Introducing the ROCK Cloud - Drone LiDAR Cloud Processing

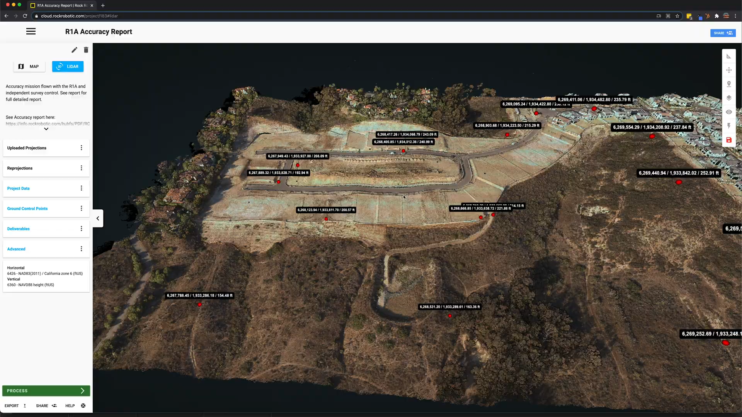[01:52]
We can actually zoom in and check out one of these ground control points really quick to verify some accuracy.
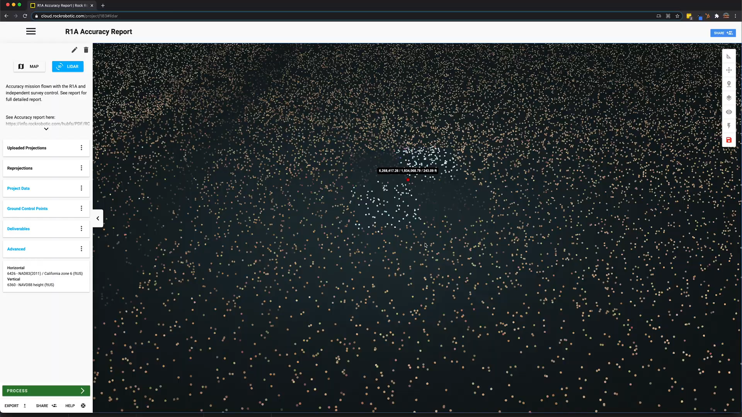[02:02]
Let's go ahead and zoom back out and check out a few of the other functionalities here in the viewer.
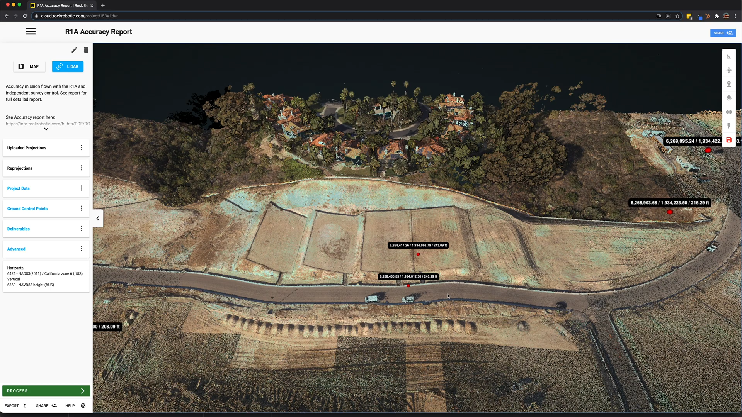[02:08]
On the right hand side we see this big tool bar which allows us to do a lot of things like measuring single points, measuring distances, measuring heights, cross sections and area measurements. The cross section tool is pretty sweet. Check this out.
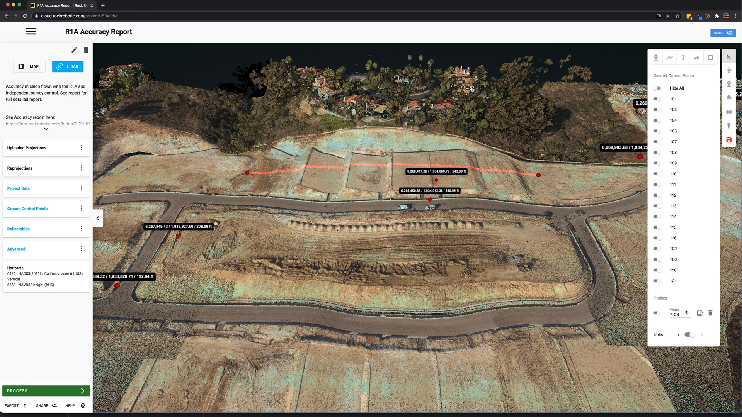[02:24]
I'm going to draw that line and then you can quickly visualize the cross section of that area of the map. Pretty cool. The other tools in this bar allow you to do real time adjustments to your LiDAR data set.
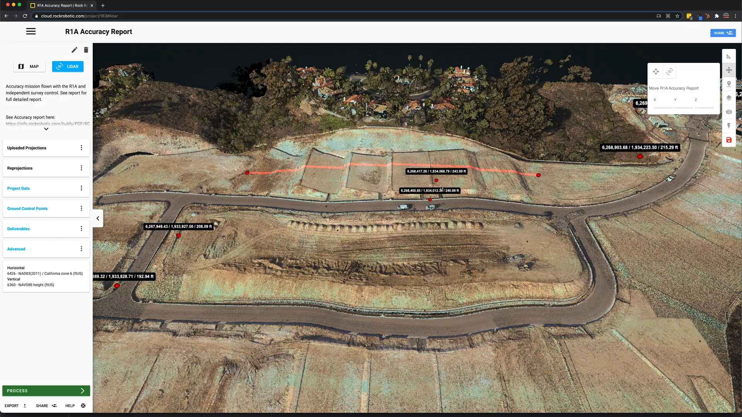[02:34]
If you need to do a vertical adjustment you can do this in real time and see the data set moving as you click the button.
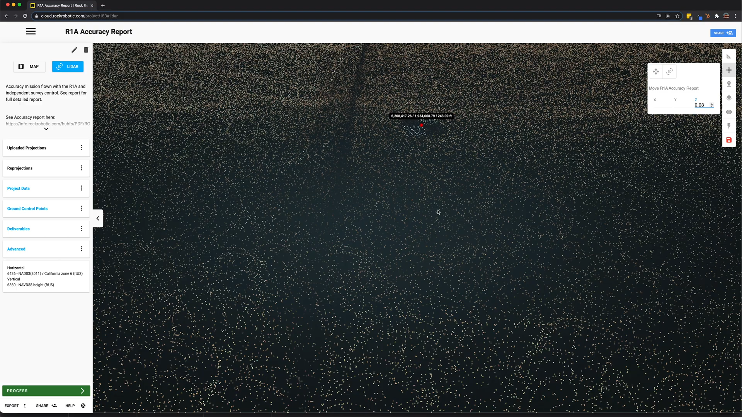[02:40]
Check this out. See the data set moving up? So now if you need to do a vertical adjustment to your data set, it's simple. Just do it in real time, visualize it and save the data. No problem. Moving down this pane we can draw annotations and leave notes for others to come back and view later. See check this out. Let's leave a note. I'm going to call it Note. Pretty original right? Not really. Then we have the layers feature.
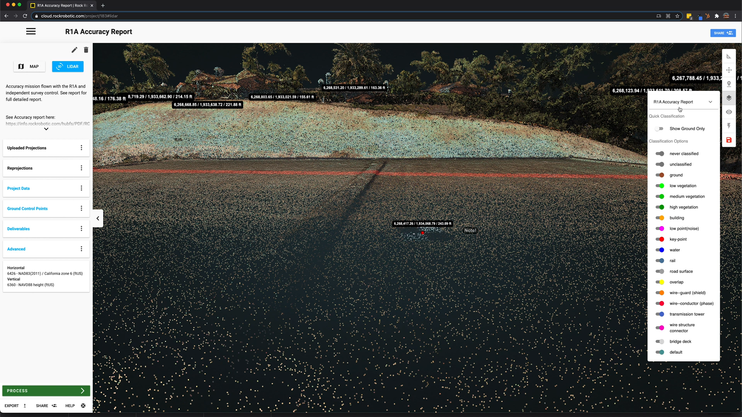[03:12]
On this data set we had it processed using the Rock Surveyor app which generates contours, digital train models as well as an accuracy report with the ground control points. You can see here at the top we can turn on high for our levels of contours.
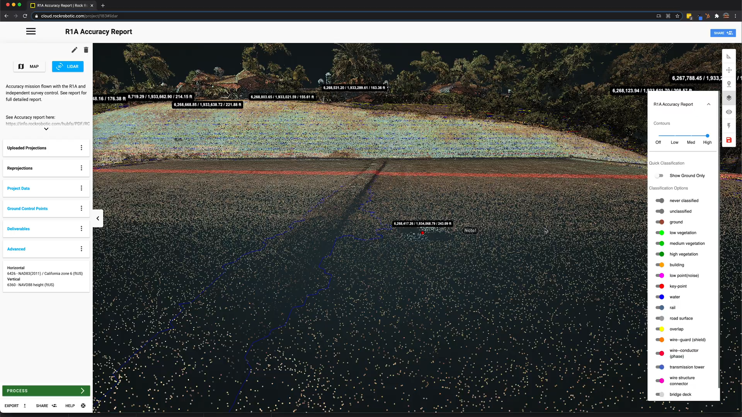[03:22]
Now you can see a contour showing up on the bare earth of the data set of the LiDAR data.
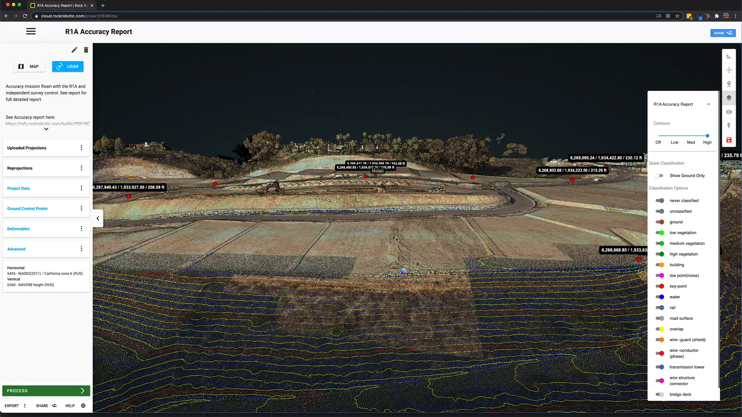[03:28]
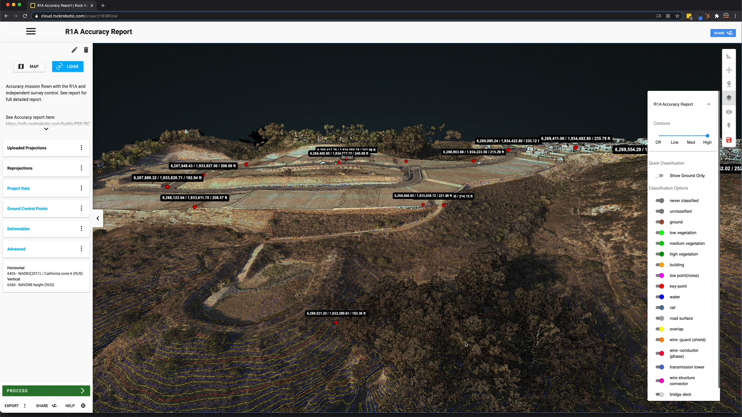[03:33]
To verify that the contours are actually on the bare earth, let's go ahead and just show the ground only. So there we go. We can see right there underneath the trees, all the contours are on the bare earth. To get a better visual perspective, it's important sometimes to move away from the RGB view. Come down to the eye icon and down click on this and change the material to elevation.
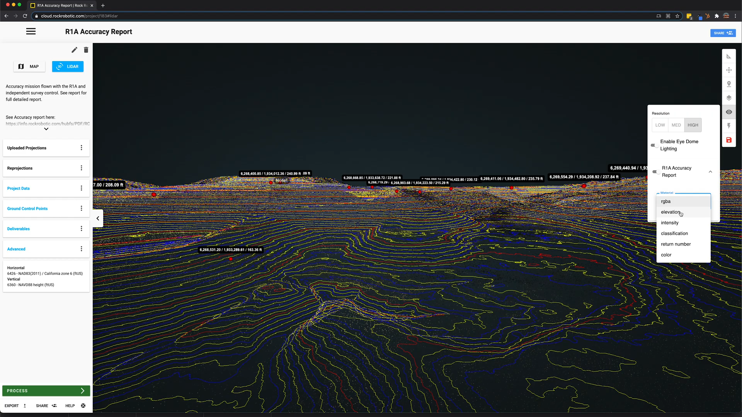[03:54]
Now this view, the colorized, is actually the elevation of the data set.
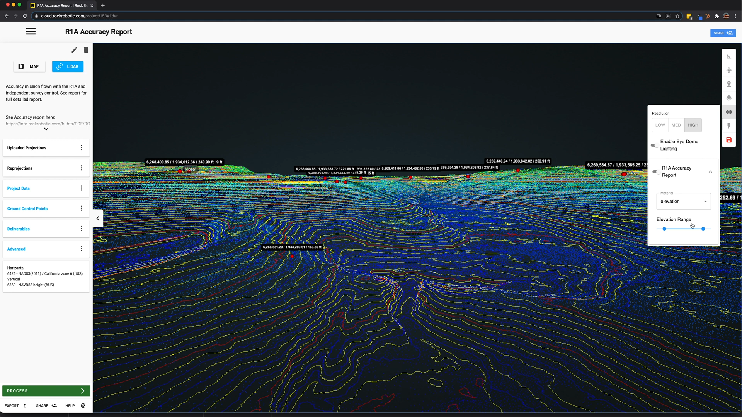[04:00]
We can change the range here, pretty simply. Then we can come back to the layers tab and turn the trees back on.
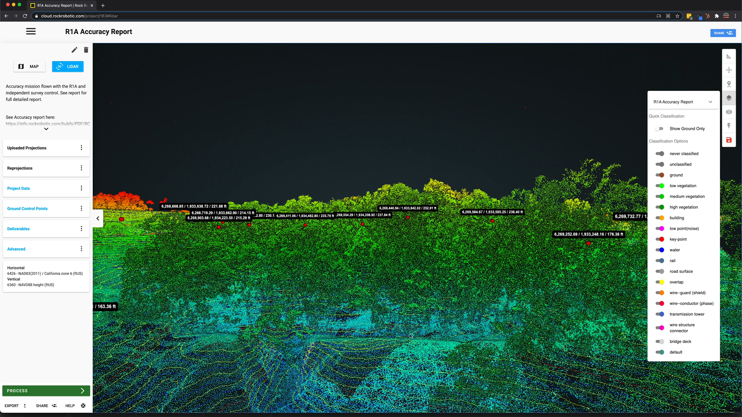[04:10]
Now it's very easy to see the LiDAR data is penetrating through that vegetation and seeing the bare earth and the contours are drawn directly on that bare earth. Now, coming over here to the left hand pane, we have a bunch of other functionalities. And this is where you're actually doing your project management. It's where you upload the projections of your data set. This is the raw data that you uploaded and the projection it's currently in. And then you can reproject it into any state plane, grid, other coordinate system you'd like. It also does vertical datums as well.